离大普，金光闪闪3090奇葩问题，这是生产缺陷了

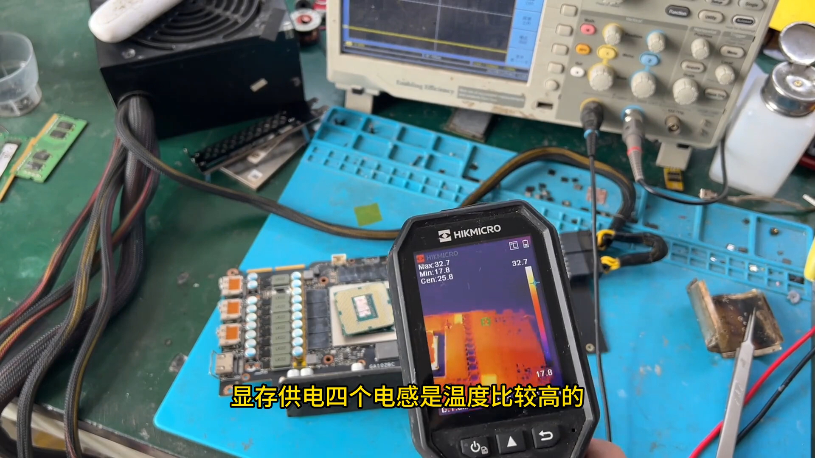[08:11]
显存供电四个电杆是温度比较高的这个正常都这样